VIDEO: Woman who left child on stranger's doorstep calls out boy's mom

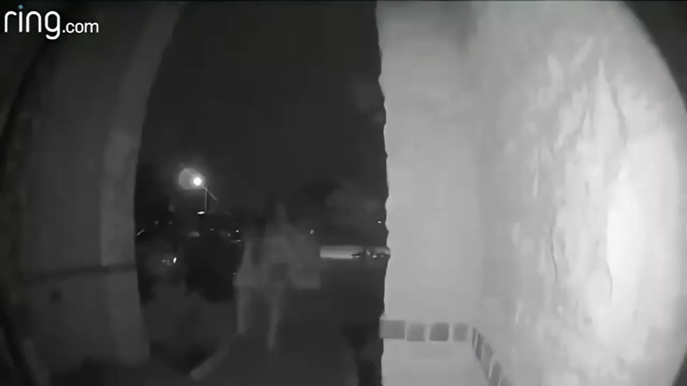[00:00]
The woman seen in this video dropping Royal Prince Simmons off along with two big bags is a friend of the child's mother. After she knocks on the door,
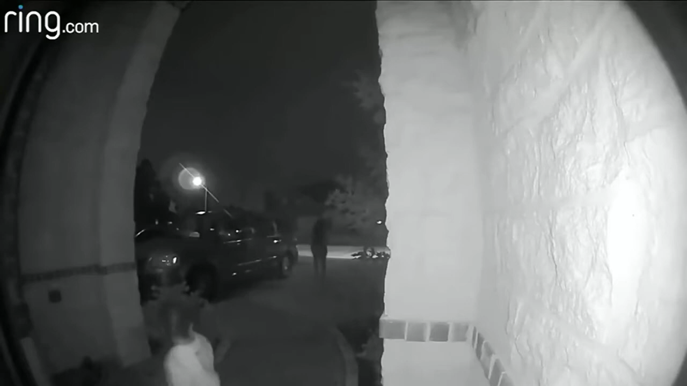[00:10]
you see Royal repeatedly looking back at her as she runs off and seconds later gets into a white car.